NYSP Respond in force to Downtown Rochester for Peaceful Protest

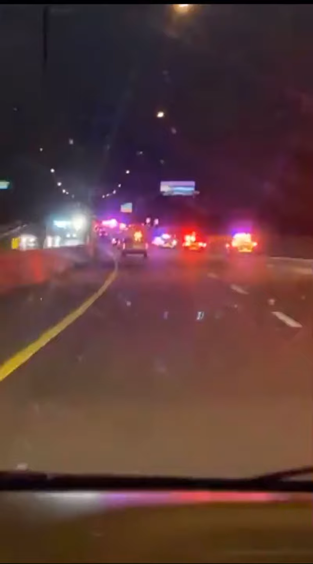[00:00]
They up to no good, man. They coming. They up to something, boy. Them nigga, the line keeps going. All hey, yo, yo, my way, nigga. Bro. There's like another 50 behind us, bro. Word, bro.